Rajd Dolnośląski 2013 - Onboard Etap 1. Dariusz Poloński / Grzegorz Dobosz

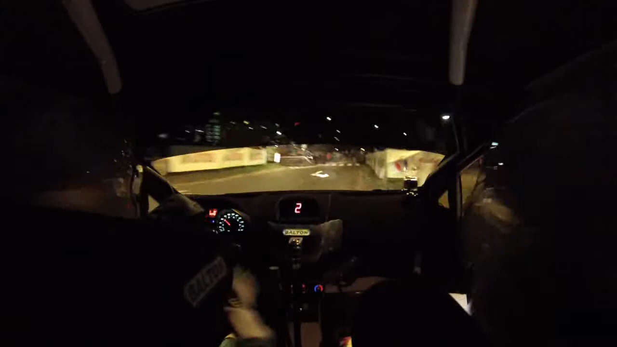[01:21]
I cztery prawy. Sto. Siedem lewy. Sto trzydzieści. Zaszczytem trzydzieści. Jeden lewy do tyłu. I dwa prawy. Dziewięćdziesiąt. Dwa lewy SC. Osiemdziesiąt. Dwa prawy.